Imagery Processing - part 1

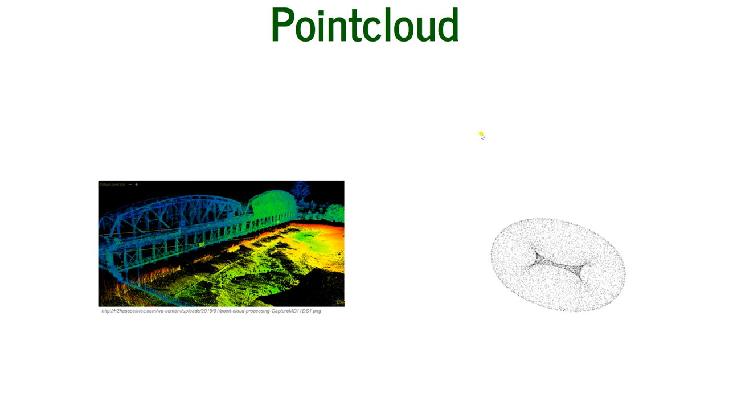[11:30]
the next output is a point cloud so this is the representation of the external external surface of an object since dem or dsm was showing us just the surface so each raster could have just one value the point cloud can show us in one location there are multiple it can be multiple it can be multiple points so
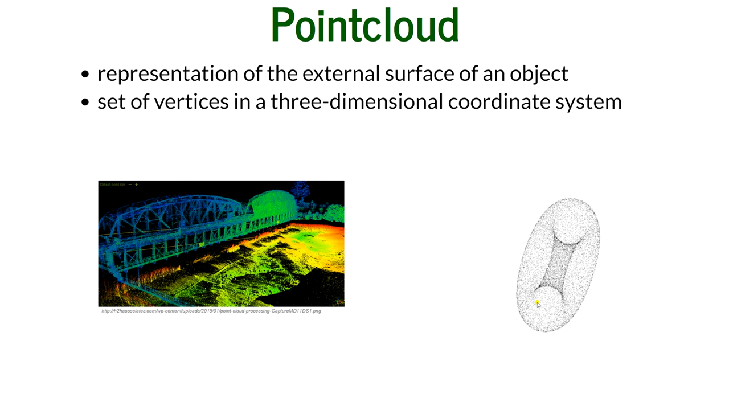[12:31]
represented on uh for one one place on on the earth it's set of vertices vertices in the three-dimensional coordinate system so this little donut is also a point cloud
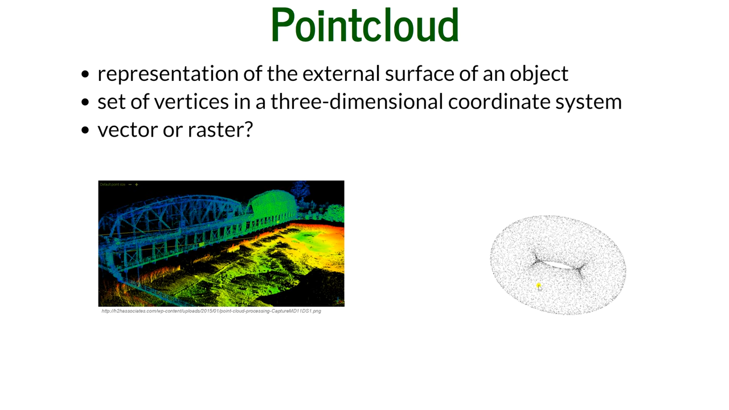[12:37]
the question is is it a vector or a raster so this is a basically a vector because it consists of vertices but as dale lutz once said it's the badly behaved raster because on the point cloud you can uh perform a lot of the same analysis as you perform on the on the raster files